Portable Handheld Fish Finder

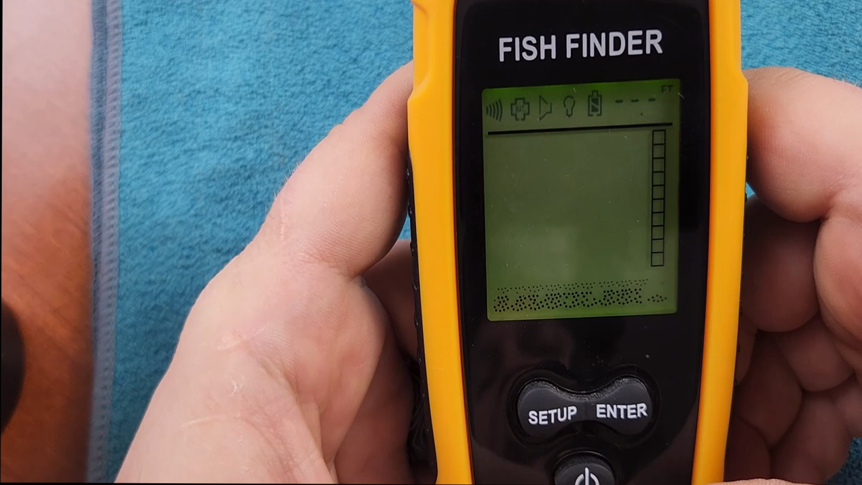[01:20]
When you're satisfied with all of your settings, you hit your enter button. And it beeps and you're good to go. Now on the right-hand side here is going to be your depth. And it's going to show you the depth of the fish. And also right up here you see these three lines.
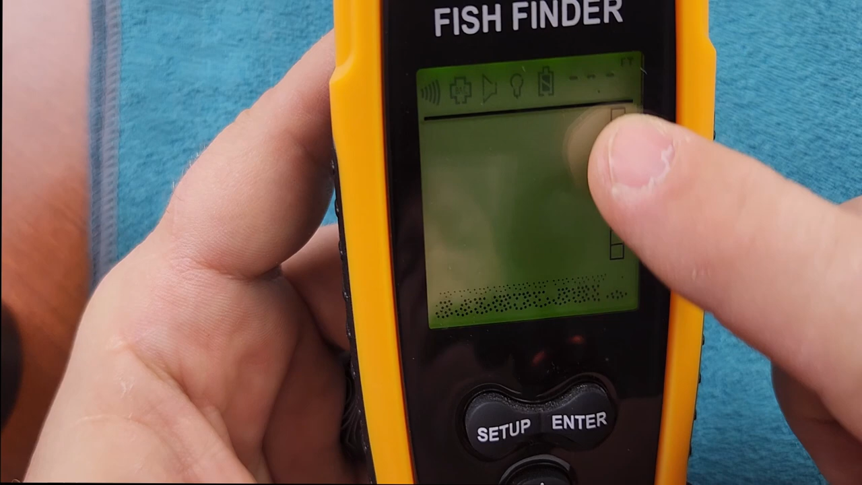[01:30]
It's going to show you the depth of the body of water that you're in. And you can have that in feet or meters. The way you change that is you long press your enter button.